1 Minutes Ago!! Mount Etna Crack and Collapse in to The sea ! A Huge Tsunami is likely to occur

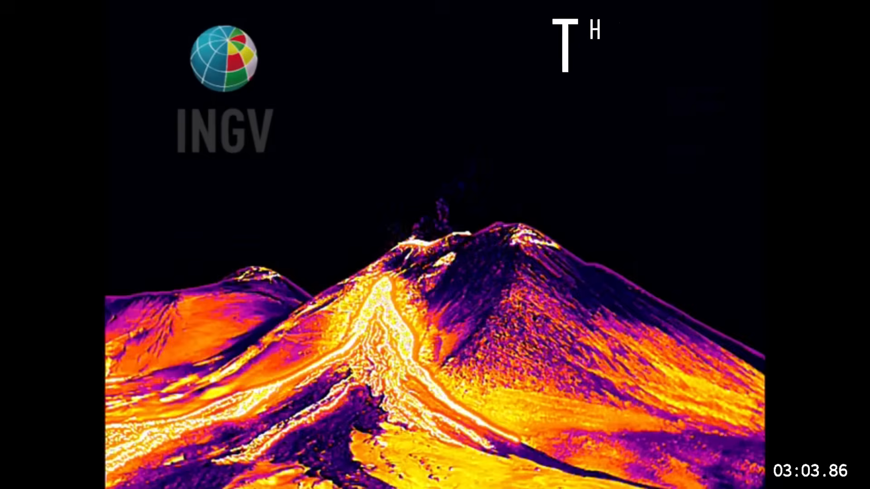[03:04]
Thermal cameras detect persistent heat zones expanding beneath the summit craters.
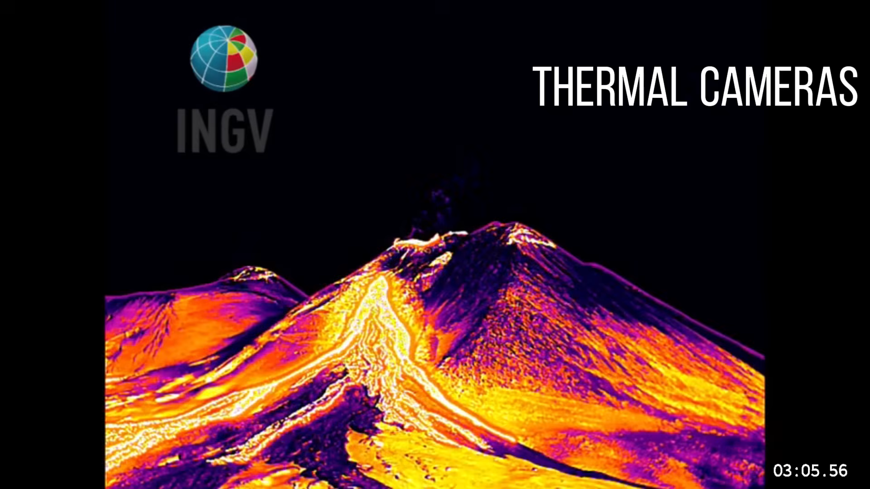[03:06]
In short, Aetna is waking into a new mode of activity.